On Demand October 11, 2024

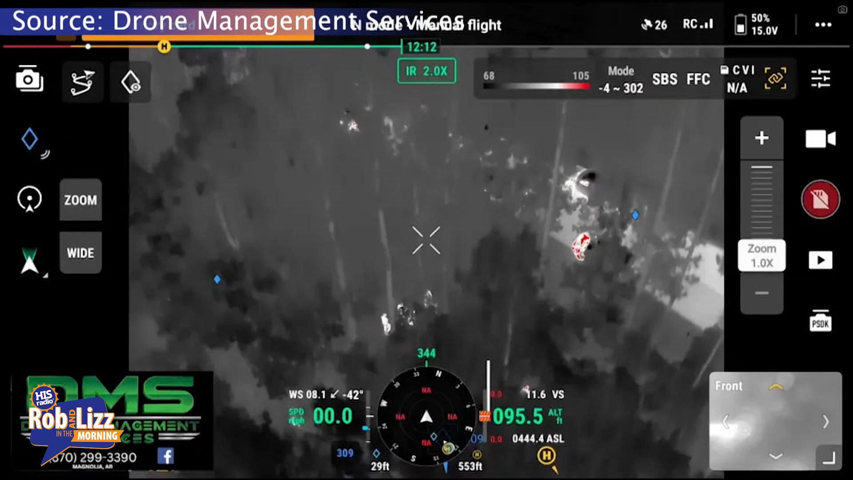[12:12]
Oh, my goodness. Yeah. And so they were able to pinpoint her.